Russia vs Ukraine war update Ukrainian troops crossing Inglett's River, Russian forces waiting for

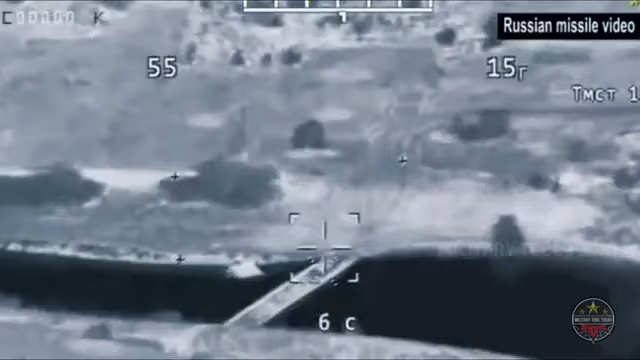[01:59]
long-range guided missiles were fired from
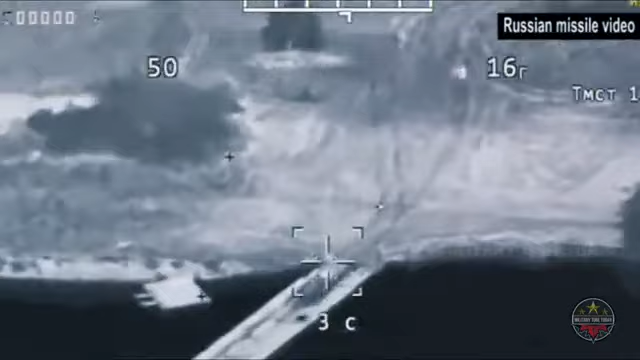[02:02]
attack helicopters and hit the bridge the first missile was aimed at hitting a
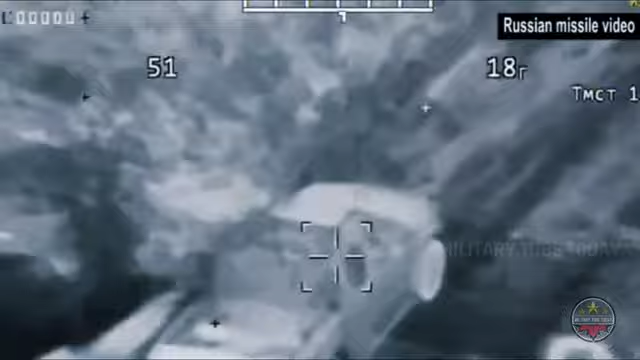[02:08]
military
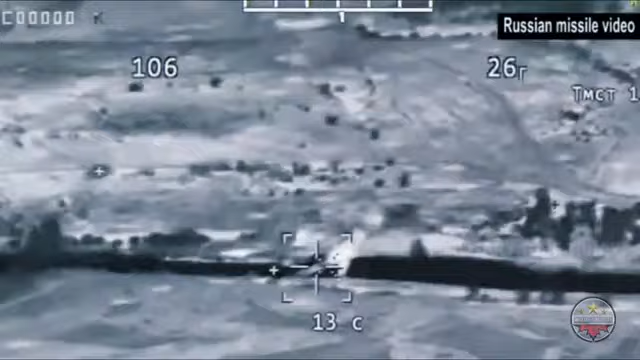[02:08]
pickup truck that was crossing the bridge during the attack
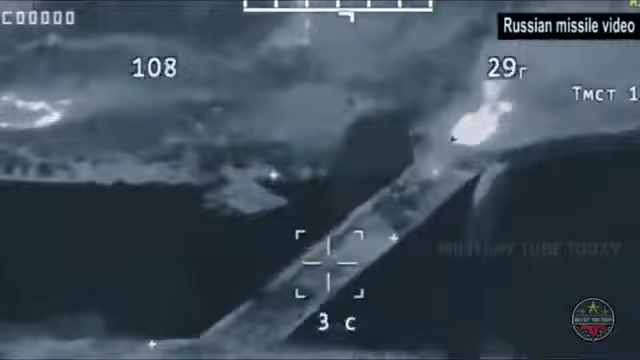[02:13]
the active use of ka-52 reconnaissance and attack helicopters